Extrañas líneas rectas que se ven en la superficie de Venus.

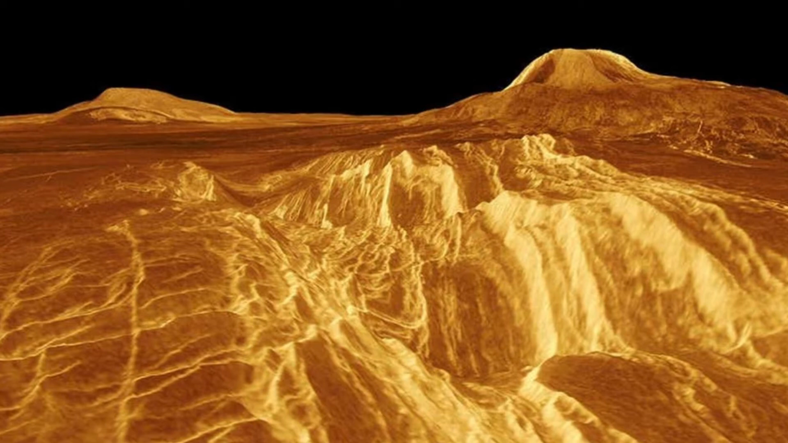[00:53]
Estudiando las imágenes disponibles, los investigadores se dieron cuenta de que las líneas tienden a curvarse siguiendo los accidentes del terreno, como si de un mapa topográfico se tratara, en lugar de atravesarlo de parte a parte. Desde luego, no está nada claro cómo esas capas pudieron llegar a formarse, pero los investigadores sospechan que algunas de ellas podrían ser láminas de lava dobladas sobre sí mismas y formando pilas, además, descubrieron que algo debe estar desgastando la superficie para dejar expuestos los lados de esas capas.